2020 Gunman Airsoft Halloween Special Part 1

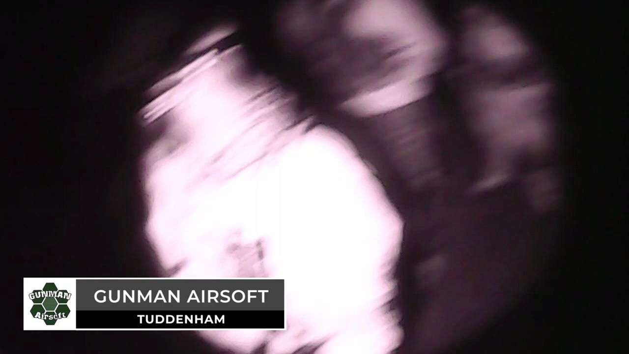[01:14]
Most of the footage for this video was shot using a modified 20 quid action camera.
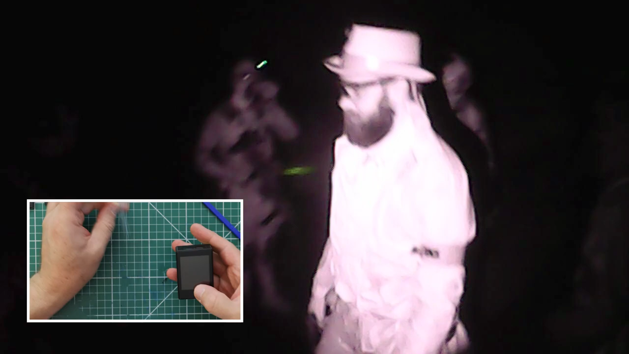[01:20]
If you haven't seen the video on how I did the night vision camera mod, then check out the link in the description.
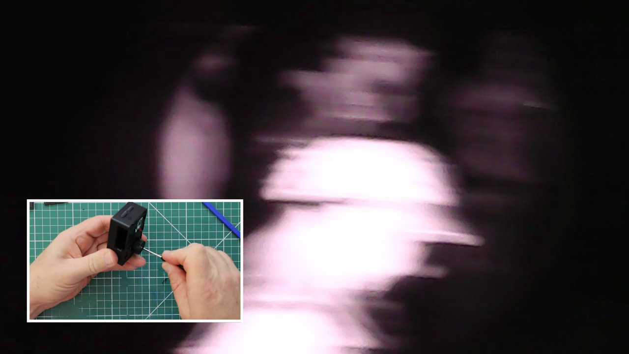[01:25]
Whilst the footage is no 4K and I forgot to run a separate microphone,
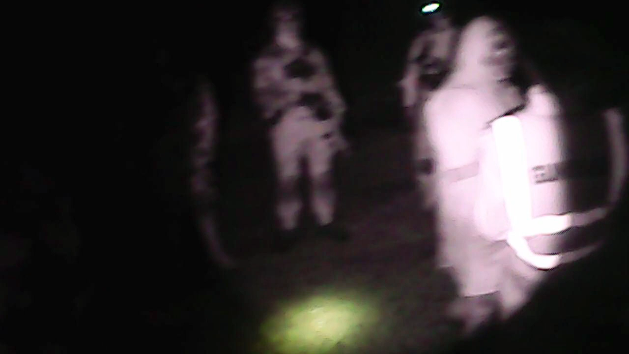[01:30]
oh, and the infrared torch gave a tunneling effect, at least we were able to see some of what was going on that dark and spooky night.
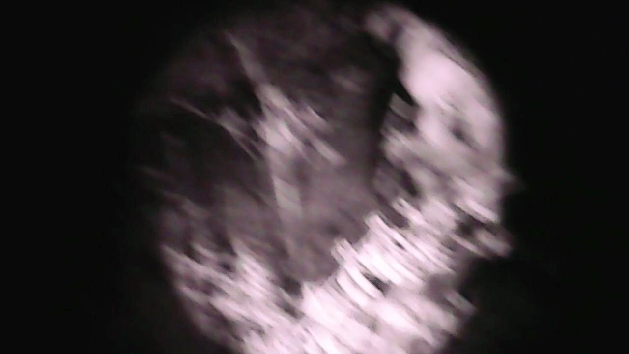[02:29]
including me, and enemy identification can be tricky. The first two players I see, I take them both out with a double tap.
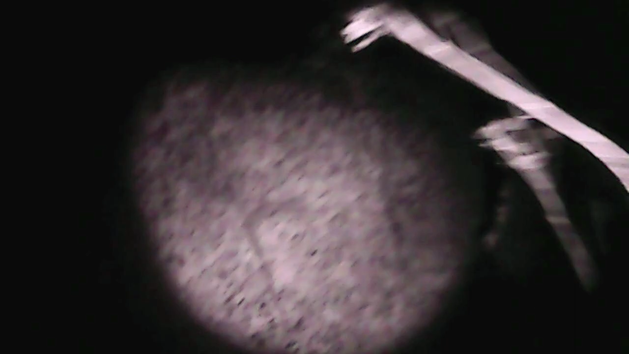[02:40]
But thinking about this afterwards, and to be honest, I may have actually taken out my own team.
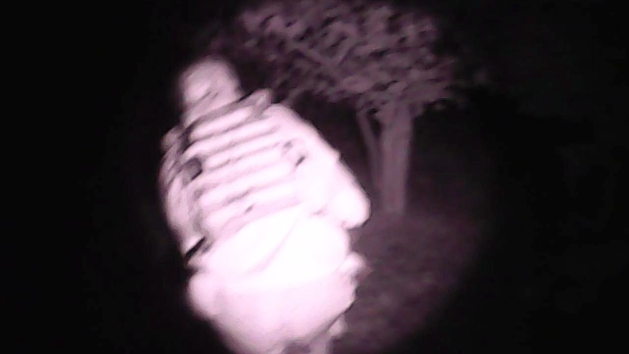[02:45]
I should have called my team colour before shooting at them, so it's my bad really. So after a little bit more of pushing forward, my teammate gets taken out.
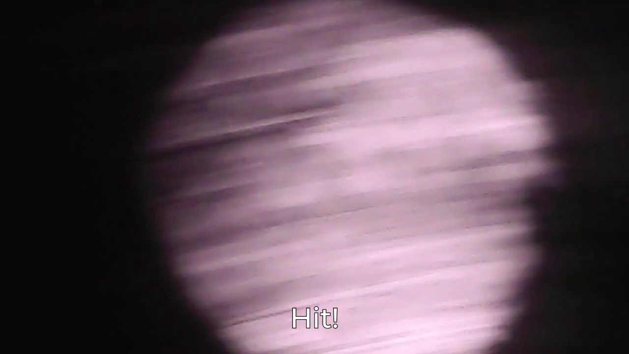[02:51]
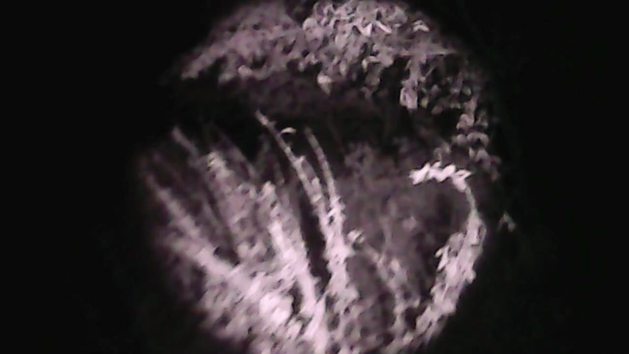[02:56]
I also get taken out. Overkill, man.
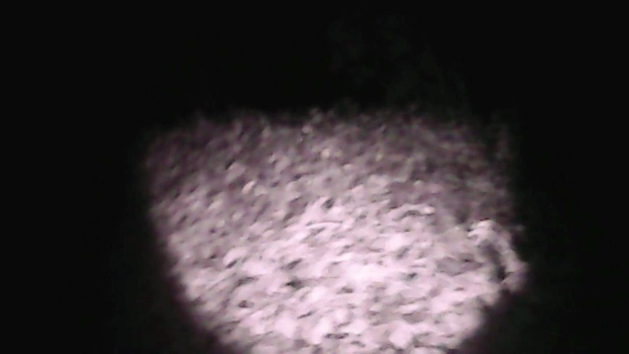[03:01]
I initially thought it was just one guy who was a little bit trigger happy with the overkill, but it turned out to be a few guys who all lit me up at the same time.
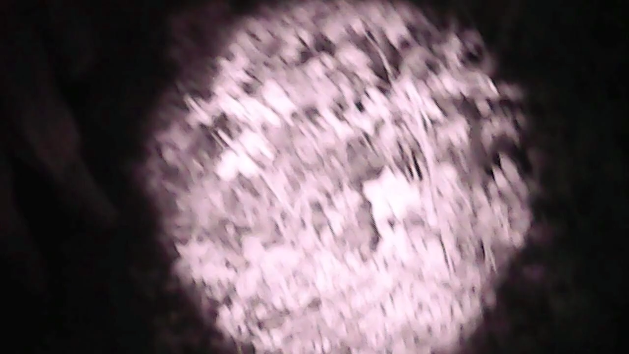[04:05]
As I head back out into the action, there's a guy camping just outside our spawn.
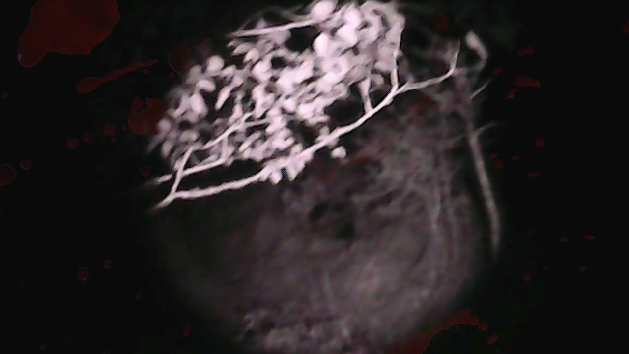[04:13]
He simply shines a flashlight at me and says bang. Cheeky, but I was happy I wasn't lit up with BBs. Well, at least I know where he is now.
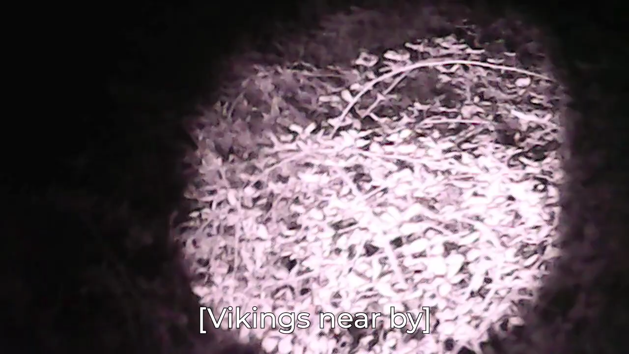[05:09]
We try and be quiet, but we're taken out.
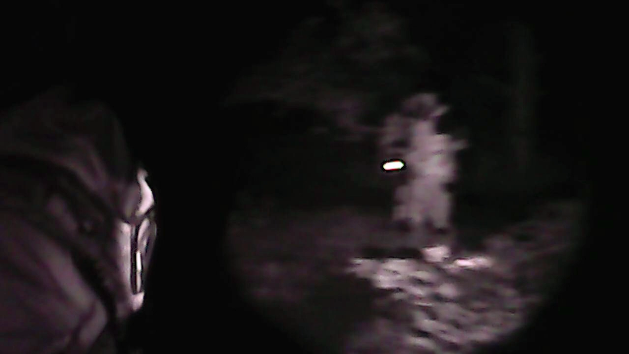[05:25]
We headed back down to the spawn point, and when we arrived, well, it looks like the Vikings had come back with us.
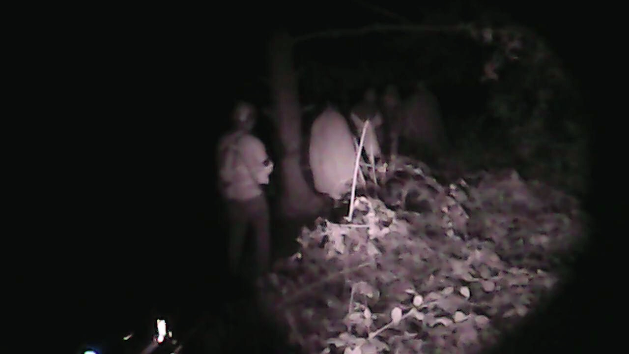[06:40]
My teammate Sasquatch was running a little digital night scope on his AEG.
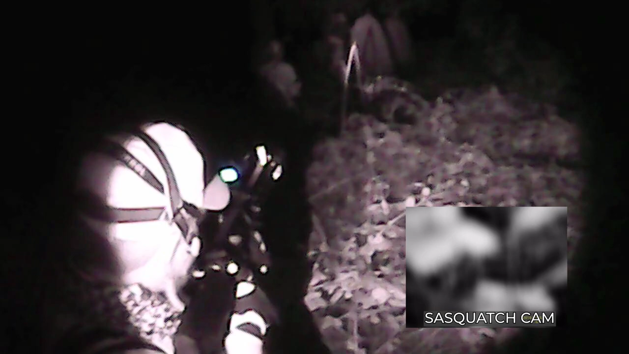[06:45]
Seems like the Vikings have found their Derrick.
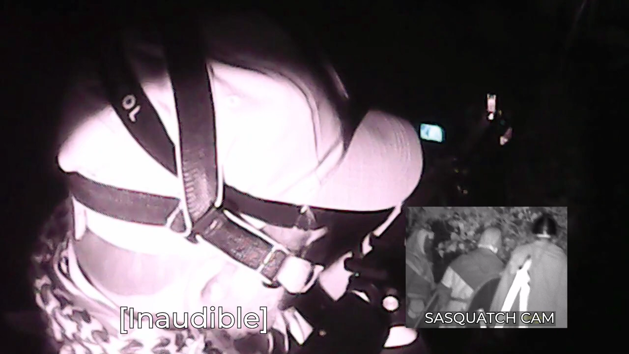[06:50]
We're hanging back to see what happens.
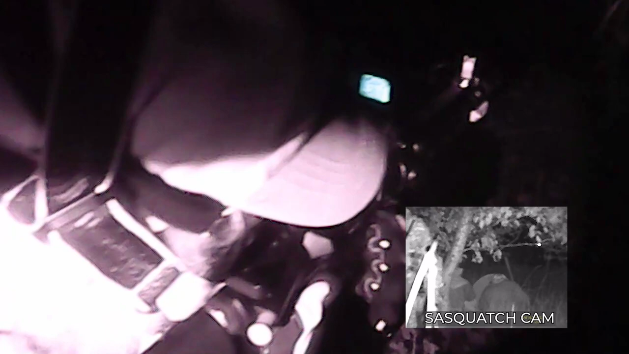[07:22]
It appears that the Vikings are being very protective over their Derrick and have formed a Spartan wall in front of him with their shields. Yeah. Well, we're going with the Spartan wall, are we?
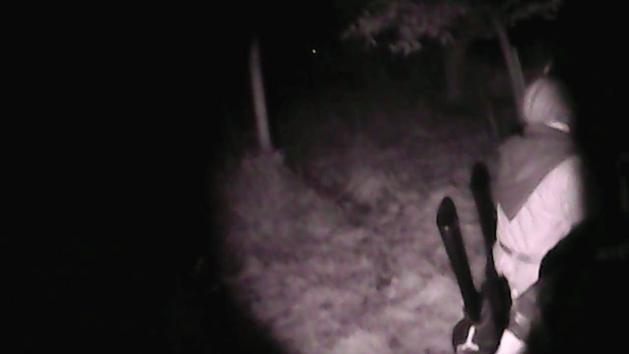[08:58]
After our teammates had respawned, our protective Viking wall advances towards the tire fort with everyone tucking in behind.